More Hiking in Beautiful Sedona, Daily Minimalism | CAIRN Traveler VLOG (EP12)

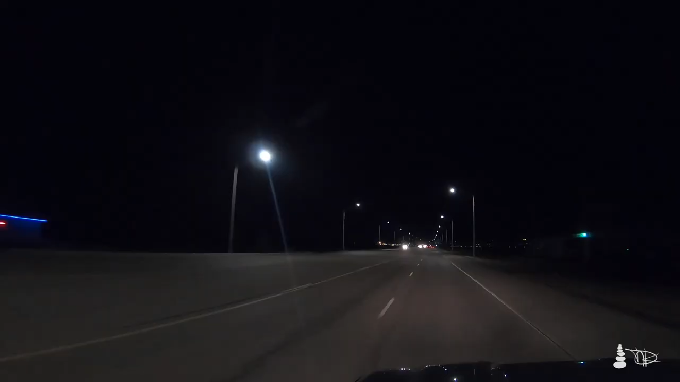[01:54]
definitely get a sunset going into work instead of just being in the dark, and I'll show some video of that in comparison. This is me driving into work earlier in the year,
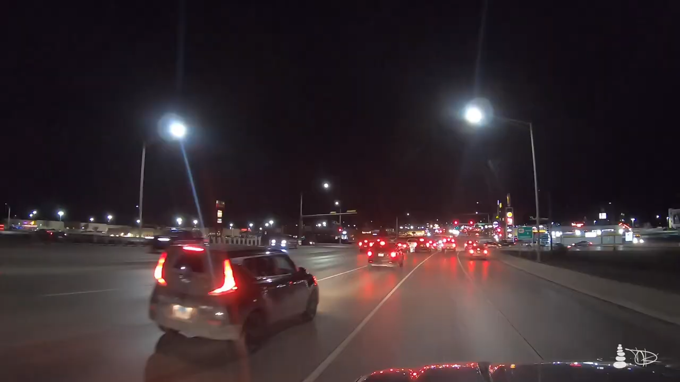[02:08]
probably around December, pretty much just pitch black,